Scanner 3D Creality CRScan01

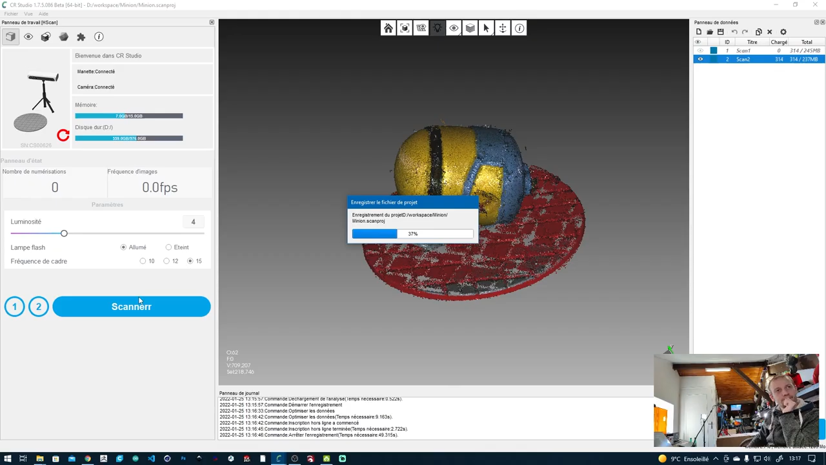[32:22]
Du coup, on va faire un troisième plan. En général, je fais des objets par trois plans. Ça suffit en général pour des objets qui sont bien visibles.
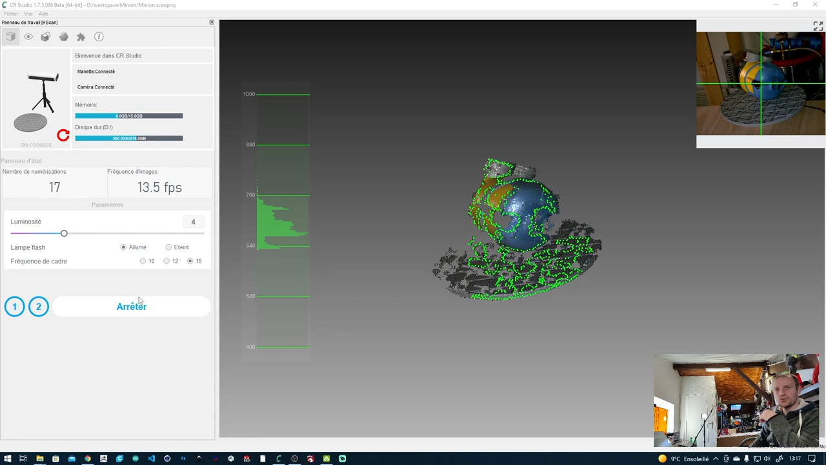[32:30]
Quand ils sont bien visibles, le casque de Stormtrooper trois plans, ça a largement suffit.
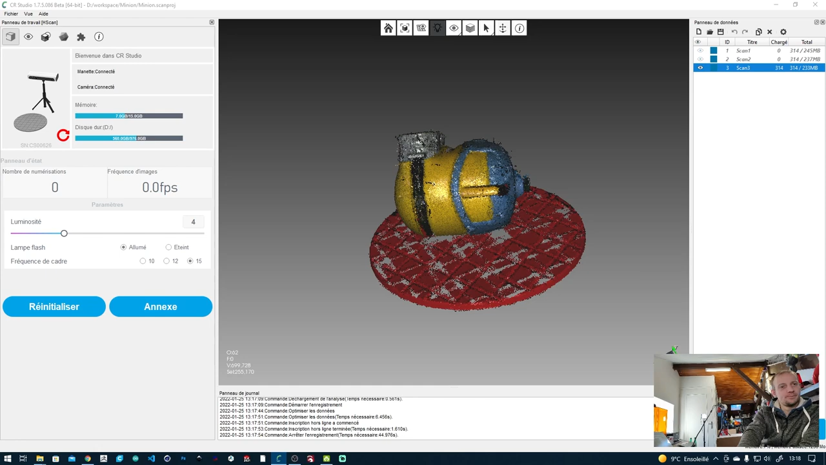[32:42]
Voilà, donc j'avais accéléré un petit peu parce que sinon, c'est trop lent le temps de scanner et tout le reste. À partir du moment où on a ça, là, on a nos trois objets qui sont scannés. Par contre, vous pouvez voir qu'on a les pieds qui ont sautés, malheureusement.
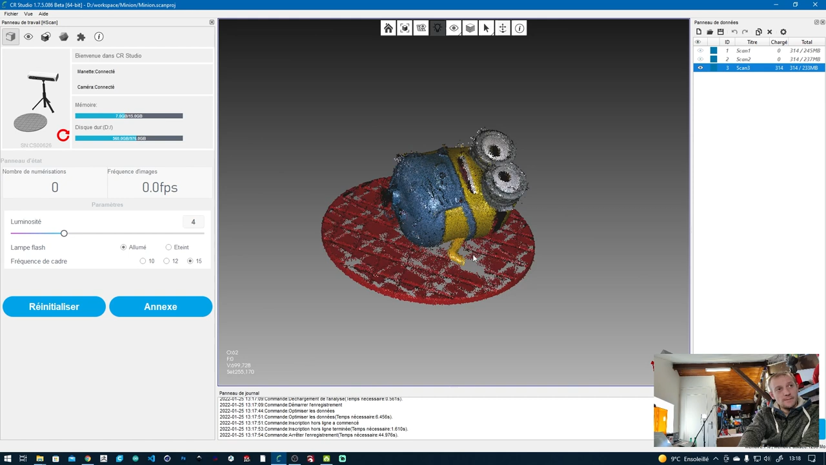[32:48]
Ce qu'on va faire maintenant, c'est qu'on va cliquer sur traitement. Traitement, il va utiliser les trois images qu'on vient de scanner tout simplement pour compiler une image complète.
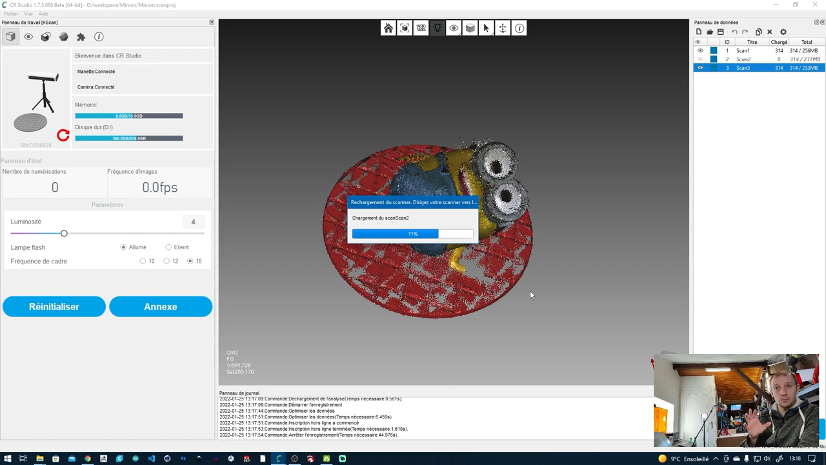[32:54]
Là, il va calculer avec les positions de tous les plateaux.
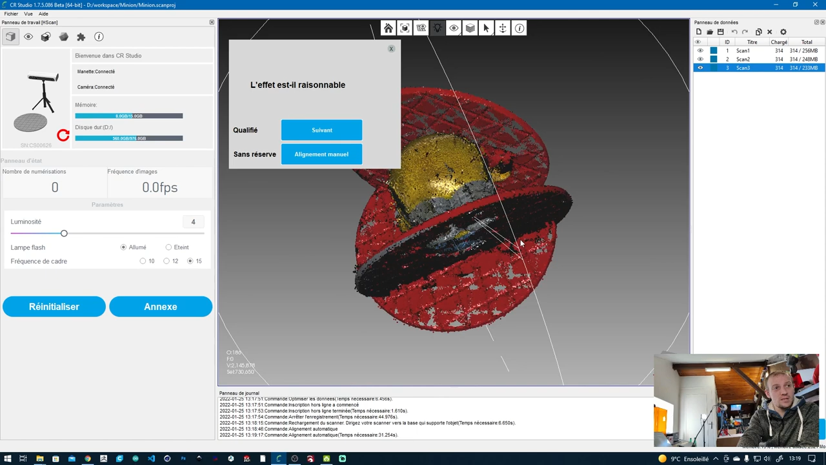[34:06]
Et voilà. Donc là, on voit que l'alignement ne s'est pas trop mal passé.
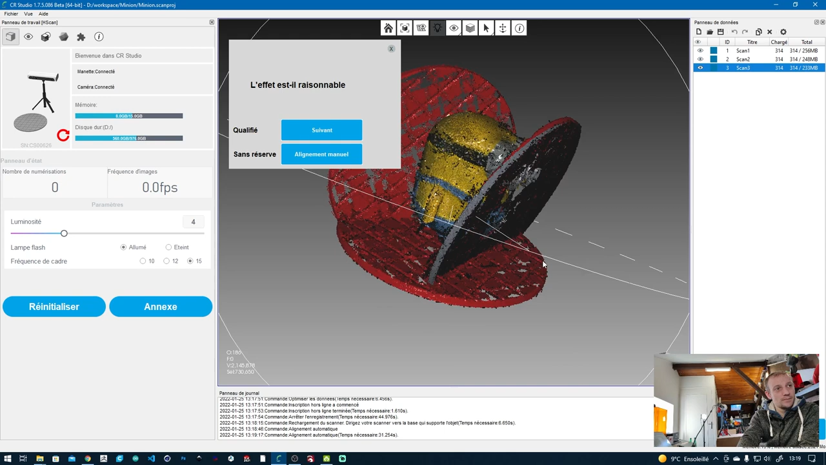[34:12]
Donc là, il demande l'effet est-il raisonnable ? En fait, il a placé le plateau et il a recomposé l'objet. Donc là, on met suivant. Et là, il va cartographier tout ça. Par contre, là, je vais accélérer parce que sinon, ça va vous mettre 10 ans et là, j'en ai pour un petit moment.
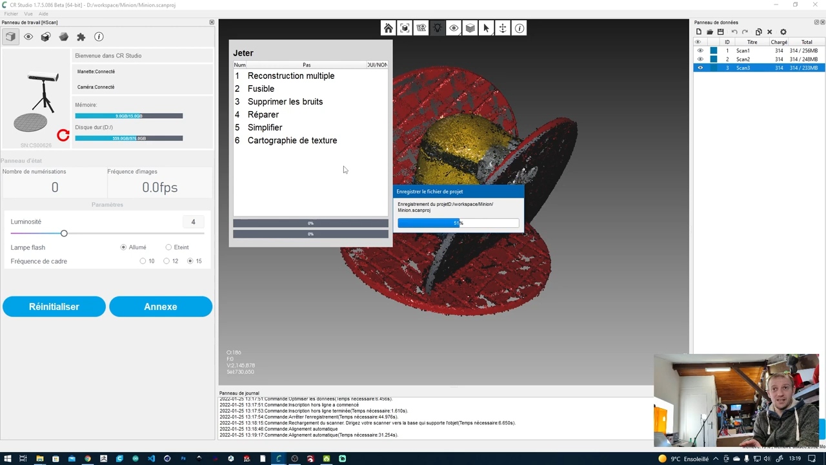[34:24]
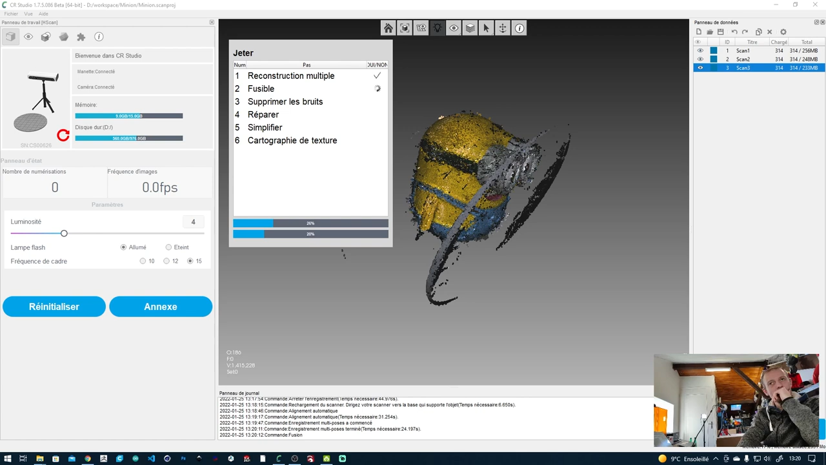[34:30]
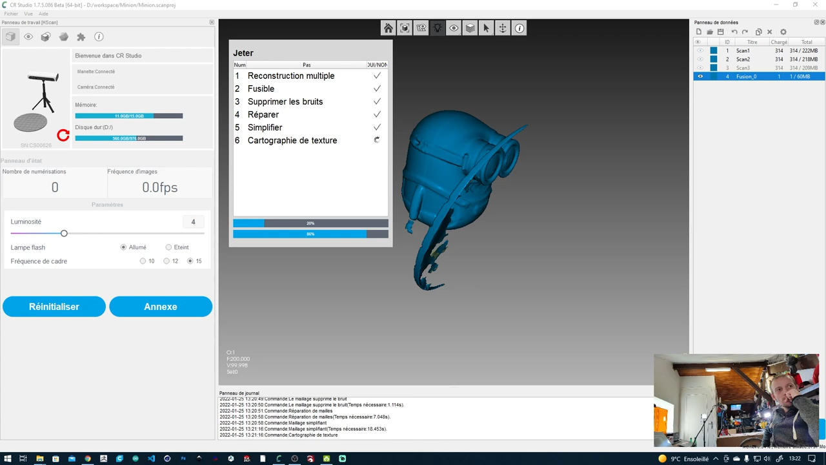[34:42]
Donc voilà. Donc là, il y a une terminée.
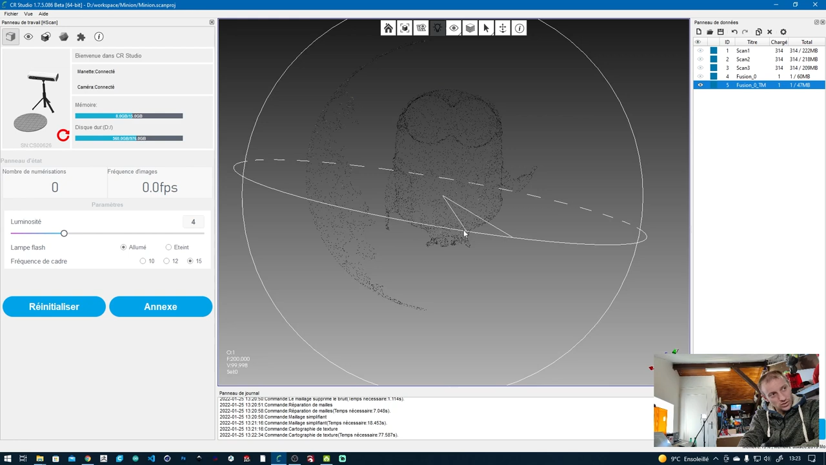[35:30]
Donc là, on peut voir que le mignon, il a perdu ses pieds. Il a perdu ses pieds mais là, comme je vous avais dit, c'était totalement noir.
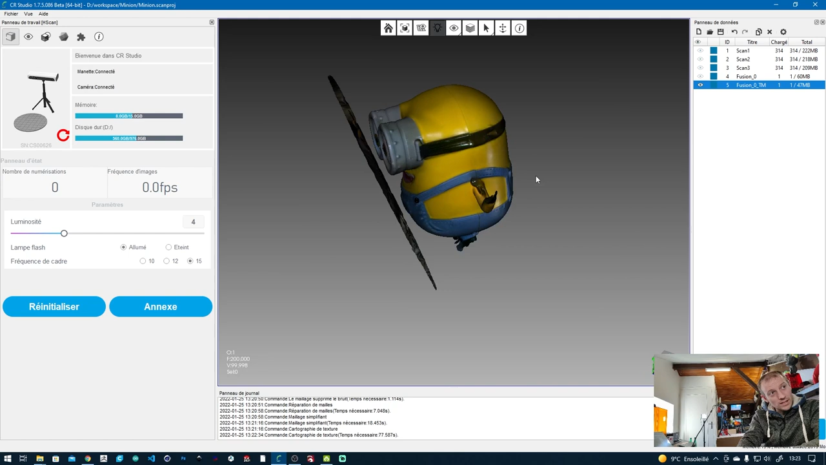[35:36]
Par contre, la dernière sur les lunettes, il l'a bien rattrapé. Je trouve que c'est pas trop trop mal. Là, on peut voir qu'on a les détails un petit peu... Comme je vous ai dit, les détails, là, c'est la texture. C'est de la texture. On peut ici décocher, ici, texture. Et là, vous voyez que là, par contre, on perd ce que je vous avais dit, les détails visuels.
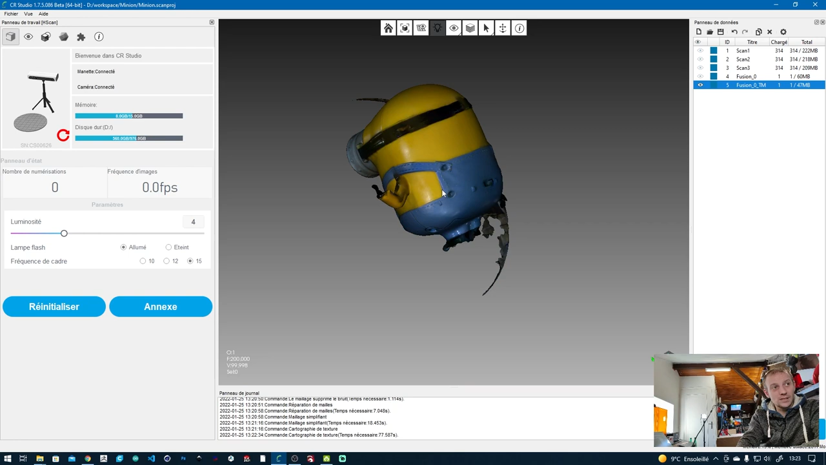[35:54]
Si je remets la texture, là, on croit qu'il y a du détail tout simplement parce que c'est de l'image, c'est de la lumière. En fait, c'est la texture en elle-même qui s'est reflétée
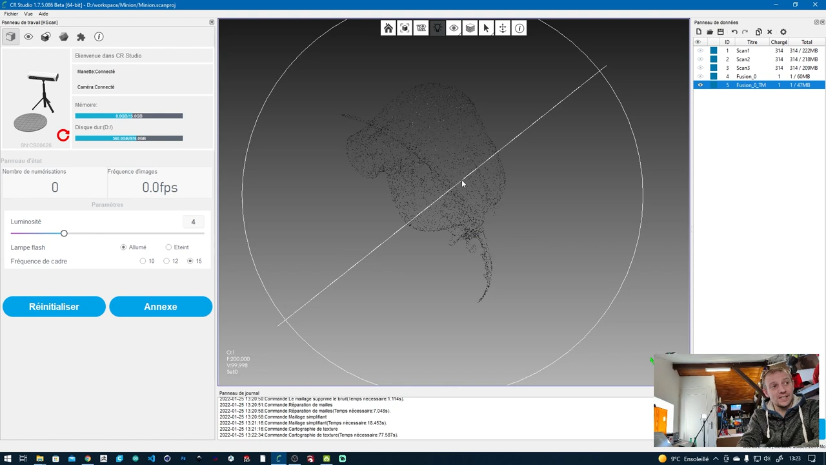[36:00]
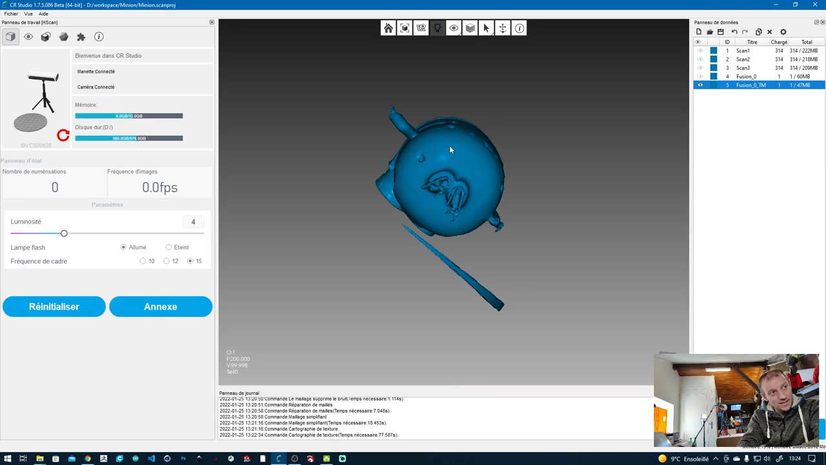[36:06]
là, vous voyez, on n'a plus les tracés. On n'a plus les tracés. Et là, c'est pour ça que c'est dommage.
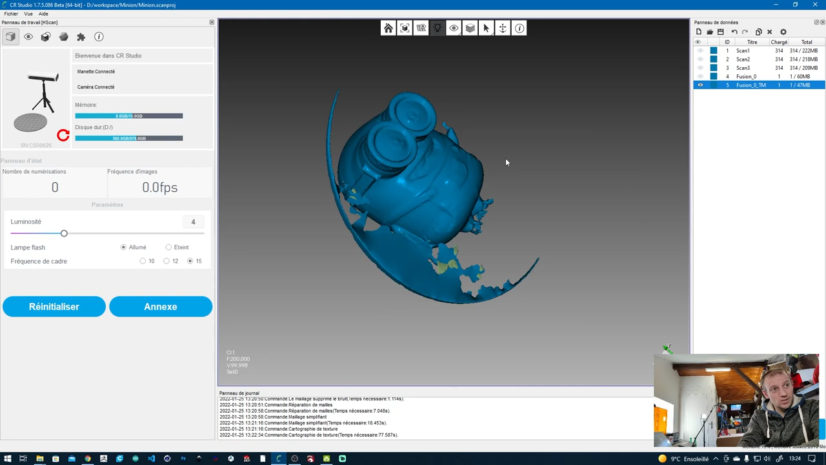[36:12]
C'est dommage qu'on n'a pas les mains parce que j'aurais pu le retravailler, celui-là. Franchement, j'aurais pu le retravailler. Après, là, vous voyez la bouche, c'est pareil, tout ça. Les yeux, par contre, c'est marrant parce qu'il a détecté les yeux. Il a détecté les yeux, du coup, il a créé une forme alors que sur l'objet en lui-même, c'est lisse.
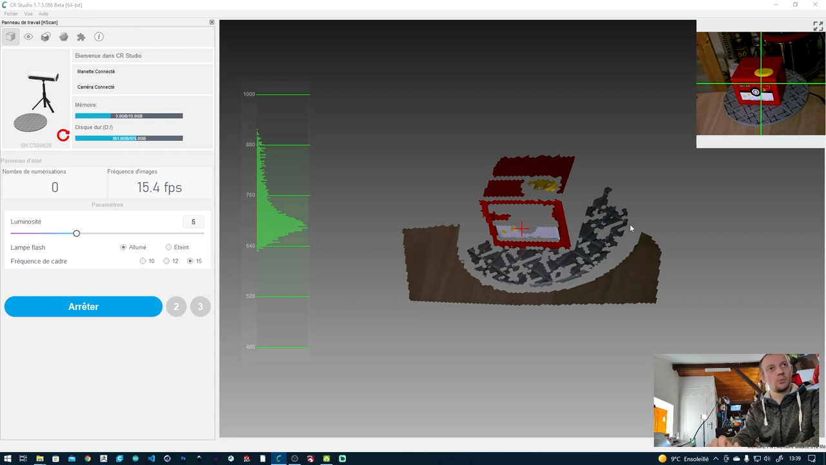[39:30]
Donc là, on va faire... On va regarder... Oh non.
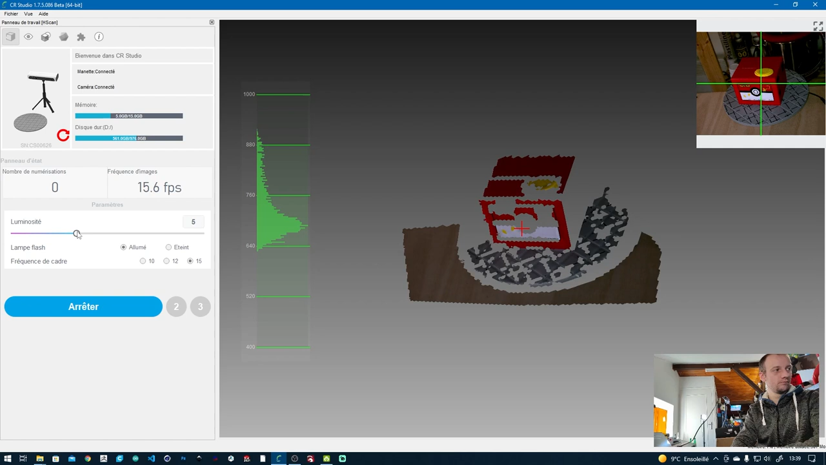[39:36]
Le blanc est brûlé quand on le met trop fort. Donc là, on fait arrêter.
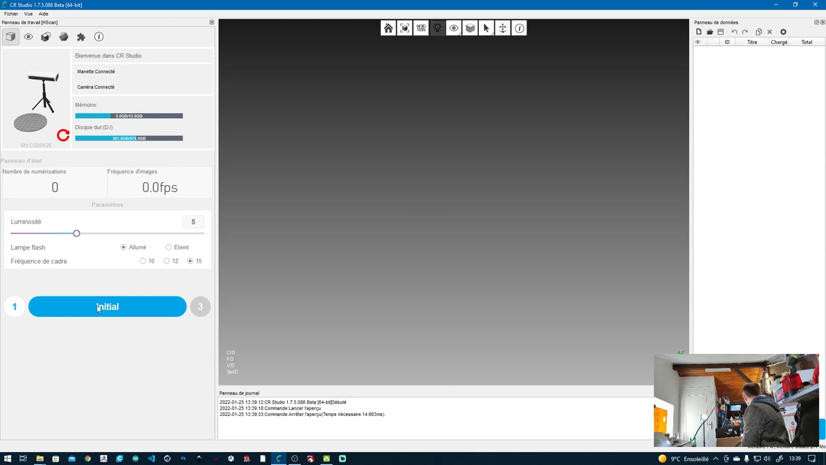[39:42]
Et là, ce qu'on va faire, c'est qu'en fait, on va calculer le plateau. Maintenant, initialisation. Là, vous voyez, on le détecte beaucoup mieux par rapport à tout à l'heure. Là, on fait arrêter, c'est bon.
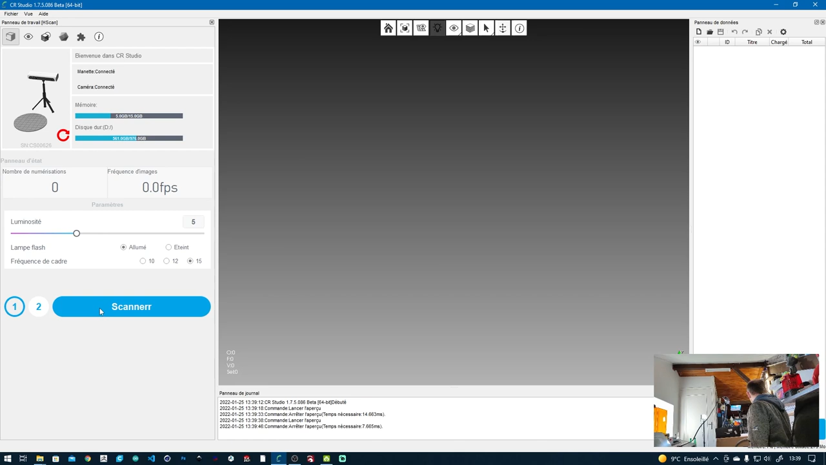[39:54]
Et là, on va faire un scan de l'objet. C'est parti.
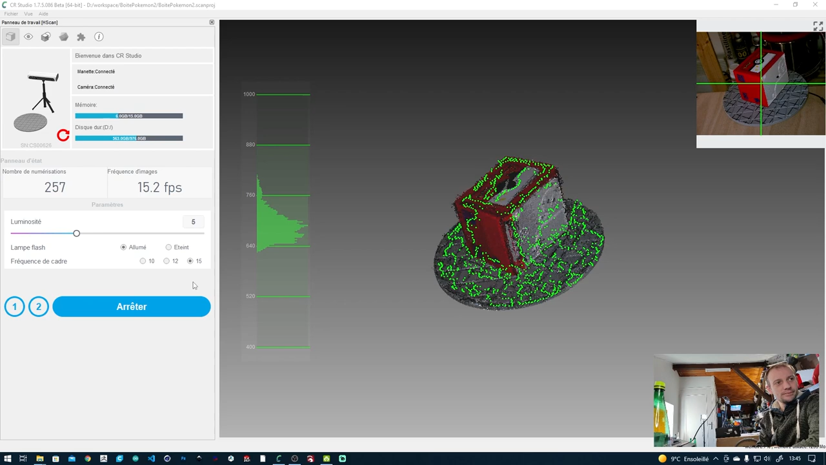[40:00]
Bon là, on a à peu près... Bon là, on a pas mal de faces. Là, on va pouvoir faire une composition.
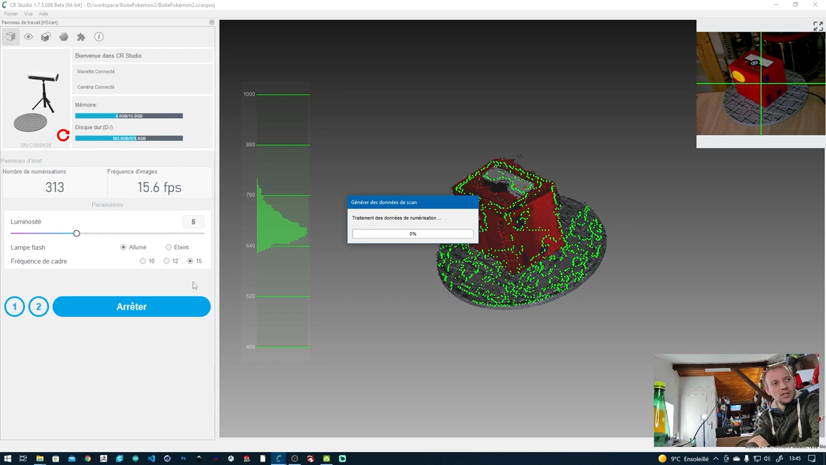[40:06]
On a pas mal de faces. Donc on va pouvoir faire une composition. C'est pas trop mal.
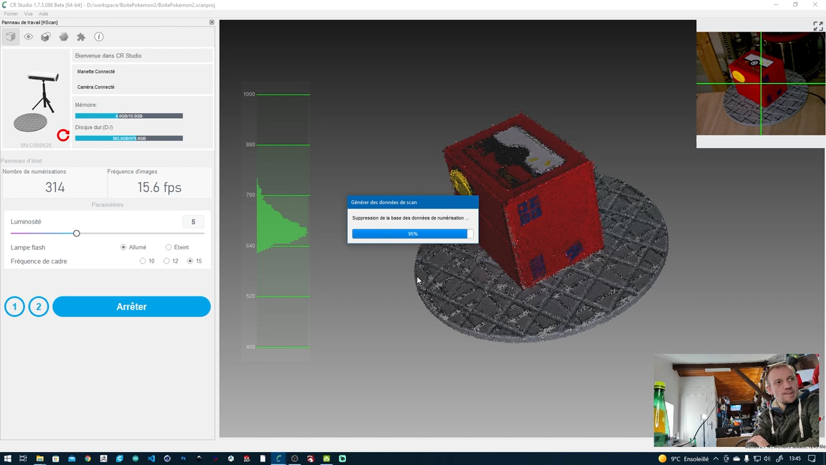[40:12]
Vous voyez, là, on est vraiment pas trop mal. On a pas mal. Par contre, vous voyez, on a une espèce d'ombre qui se crée à cause du flash.
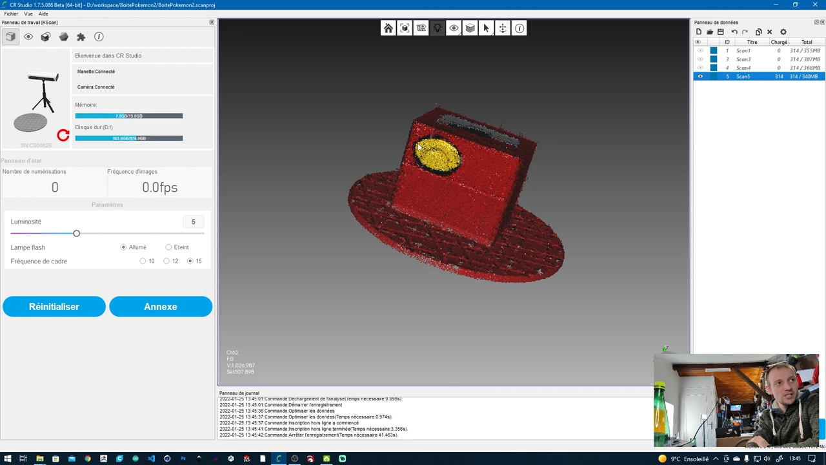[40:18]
Et du coup, ça nous crée un trou. Donc là, on va faire une composition. Maintenant, on va faire traitement.
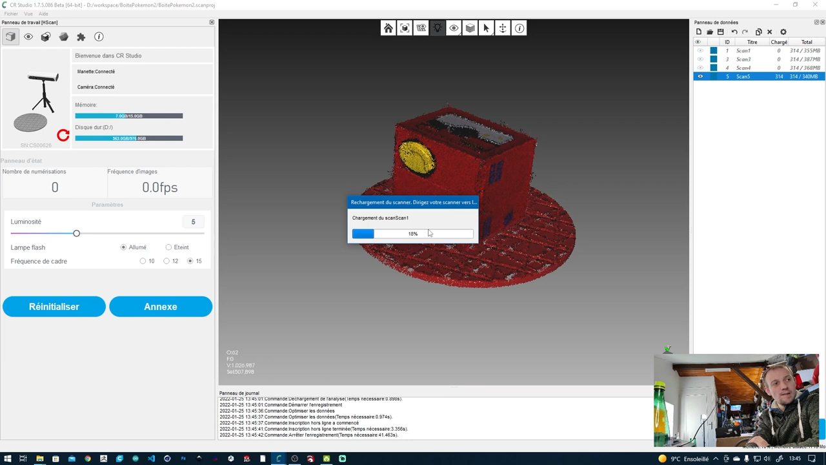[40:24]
Et là, en fait, on va compiler tout ça et recréer un objet comme on a fait pour le minion.